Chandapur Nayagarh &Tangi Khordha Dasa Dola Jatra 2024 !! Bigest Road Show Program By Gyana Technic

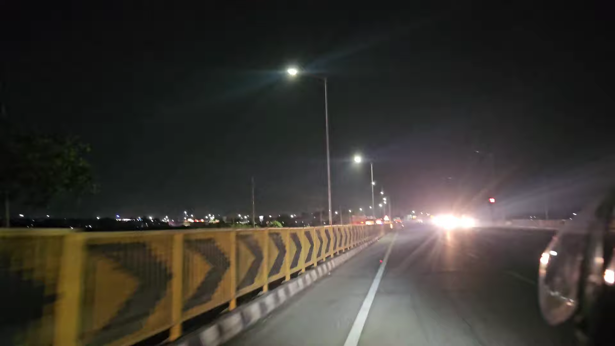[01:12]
ଦେଖନ୍ତୁ ଗାଇଜ୍, ଆପଣମାନେ ଷ୍ଟ୍ରିଟ୍ ଲାଇଟ୍କୁ ଦେଖନ୍ତୁ, କେଉଁଭଳି ଭାବରେ ଡିଜେ ଲାଇଟ୍ ଯେମିତି କଣ୍ଟ୍ରୋଲ୍ କରାଯାଏ, ୟାଙ୍କର ମଧ୍ୟ ସେଇ ଦଶା ହେଇଯାଇଛି। ଆଉ ପାଇଲଟ ଫାଇଲଟ ଲଗେଇ ଦେଇଛନ୍ତି ରେ ଆପଣମାନେ ଗାଇଜ୍। ବରହମପୁର ହେଲା 143, ବିଶାଖାପାଟନା 388 ଏଣ୍ଡ ଚେନ୍ନାଇ ହେଲା 1240।
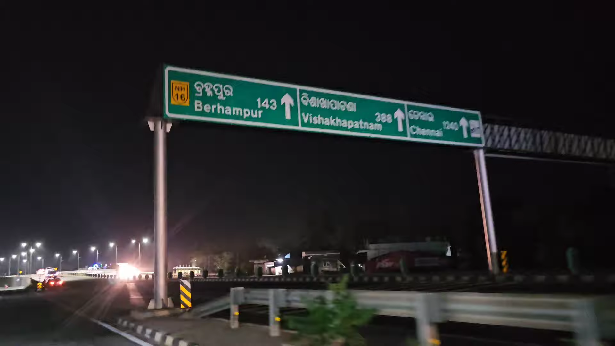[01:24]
ଯିବାକୁ ଚାହିଁବେ ହେଲେ ଏଇ ରୁଟ୍ରେ ପଳେଇ ଆସିବେ, ଆଖି ବନ୍ଦ କରିକି ପଳେଇବେ।